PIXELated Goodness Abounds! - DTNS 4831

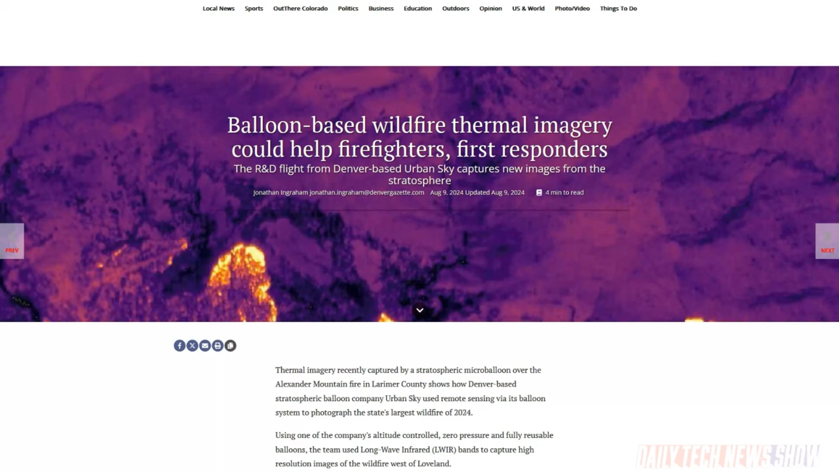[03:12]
Stratospheric balloon company Urban Sky is testing how its balloons can help monitor wildfires in Colorado using sensors and long-wave infrared cameras that can transfer data to ground crews.